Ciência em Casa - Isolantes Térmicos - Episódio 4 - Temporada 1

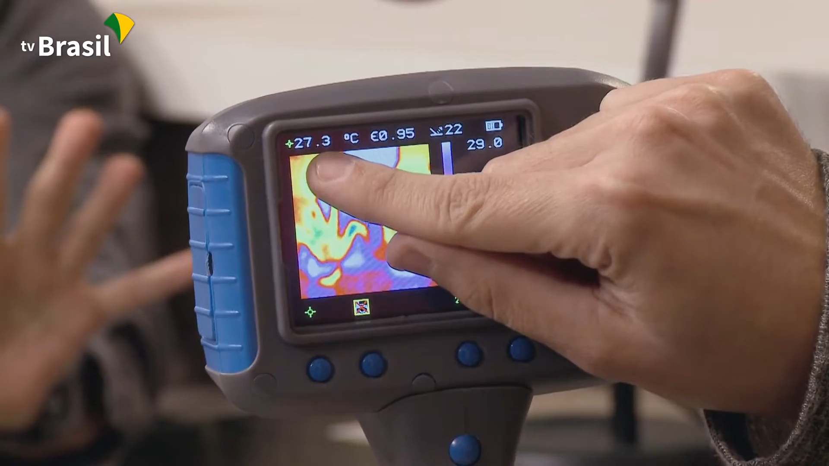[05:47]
On screen: spot 27.3°C
Aqui em cima, olha, a gente consegue saber a temperatura que se encontra. Eu vou apontar pra mão, pra mão direita do Gerson.
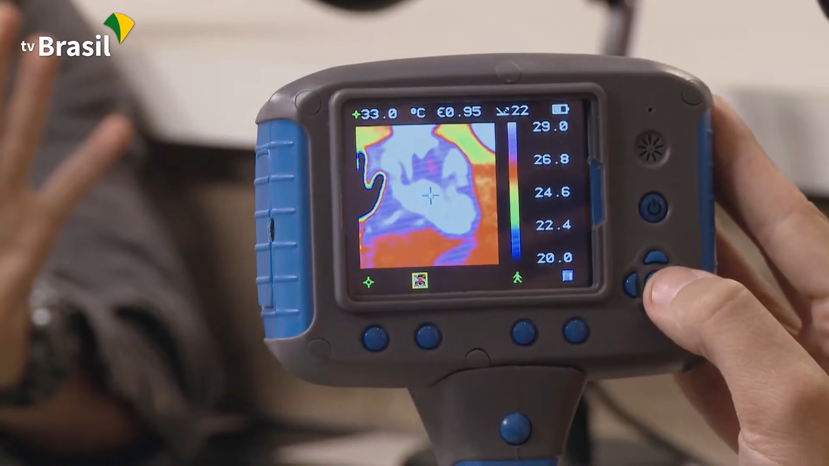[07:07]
On screen: spot 33.0°C
33 graus. E a mão que estava no gelo ficou até preta aqui na nossa câmera.
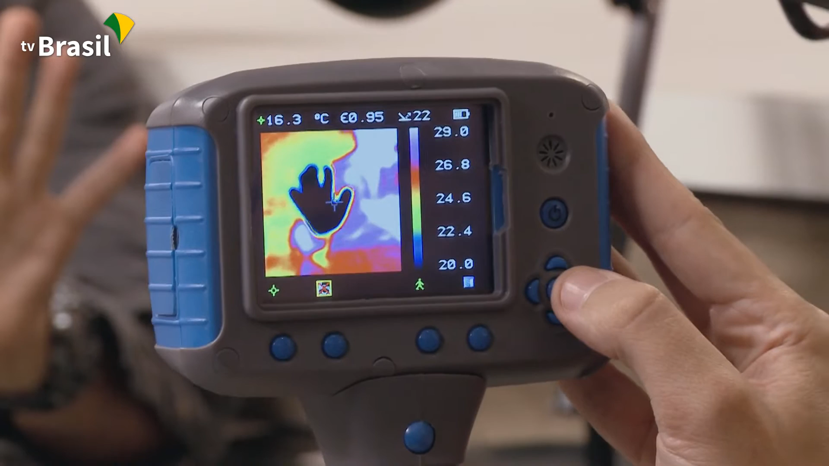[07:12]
On screen: spot 16.3°C
Está a 13 graus, 14 e alguma coisa. Vamos ver as duas juntas.
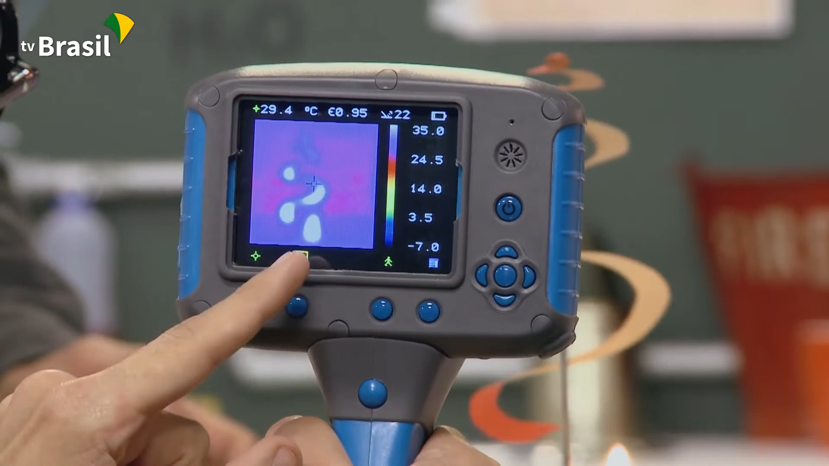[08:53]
On screen: spot 29.4°C
Aqui a gente consegue identificar, através das cores, a quantidade de calor que está sendo transferida.
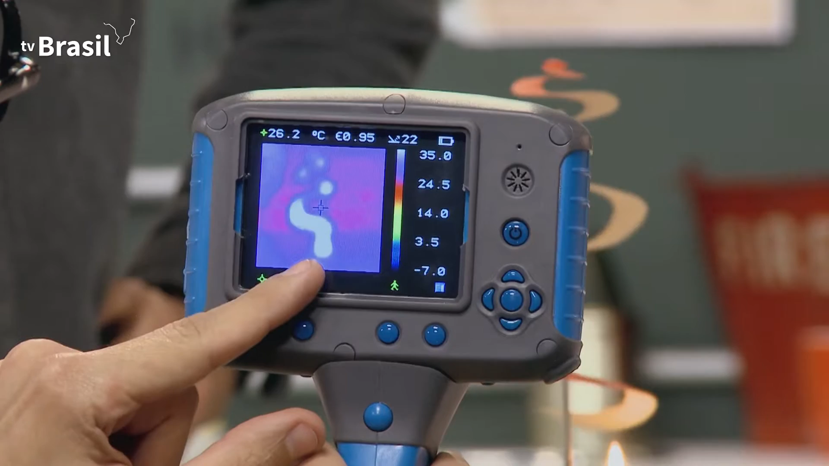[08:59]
On screen: spot 26.2°C
Aqui embaixo tem a chama da vela, ela está fornecendo energia para esse movimento.
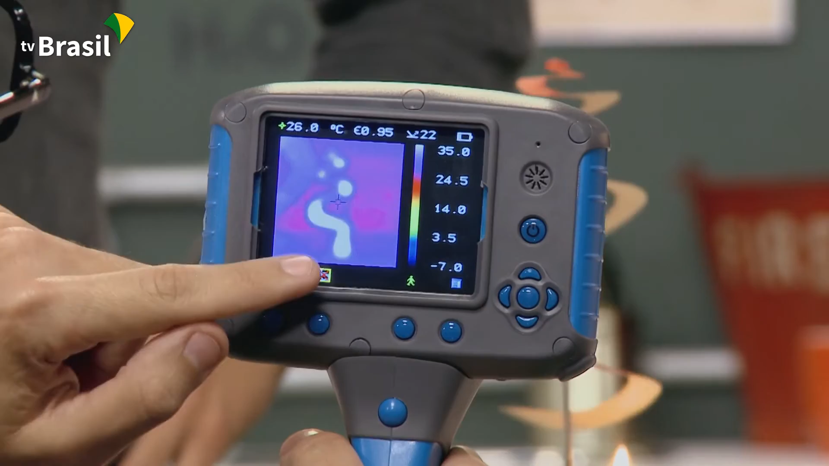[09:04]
On screen: spot 26.0°C
Aí aquece o ar que sobe e vai empurrando a nossa espiral. Repara como tem calor subindo aqui.